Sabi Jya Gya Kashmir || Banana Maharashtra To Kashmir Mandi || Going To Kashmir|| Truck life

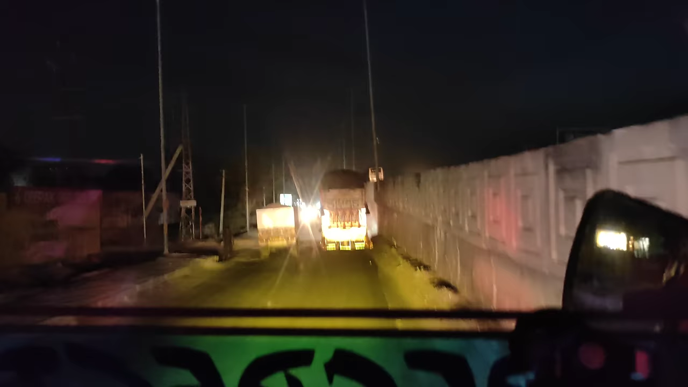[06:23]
अभी तक तो हमें कोई RTO नहीं मिला, पर ट्राई है कि आगे ना मिले कोई तो ठीक ही रहेगा।
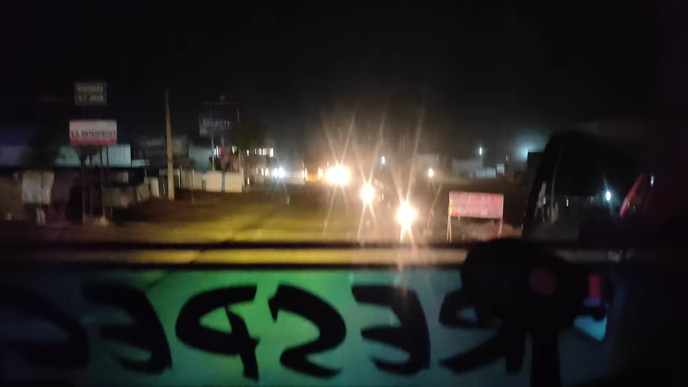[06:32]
किशनगढ़ से अंदर होते ना थोड़ी सी रास्ता जरा खड्डे हैं,
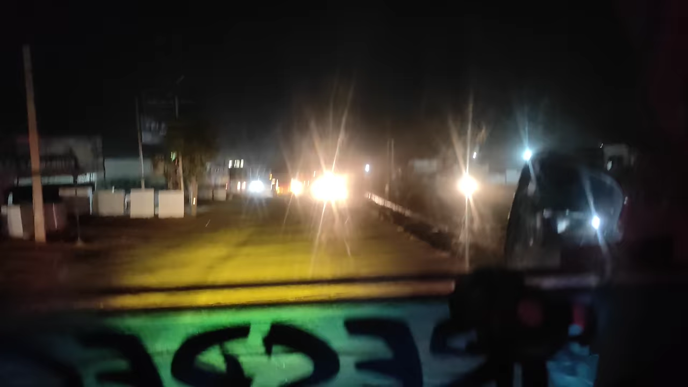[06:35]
ख़राब है, इसका रोड का भी काम लगा हुआ है, फिर ये भी ठीक हो जाएगा, आगे है हाईवे लेकिन रोड पूरा साफ है,
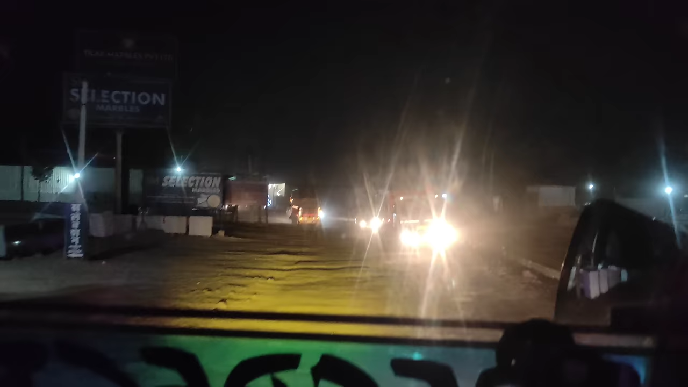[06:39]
बस एक स्पीड ब्रेकर बहुत है, स्पीड ब्रेकर का पता ही नहीं चलता कई बार, थोड़े बहुत खड्डे हैं थोड़ी रोड पे, फिर आगे ठीक है, जहाँ भी थोड़ी जगह हुआ है।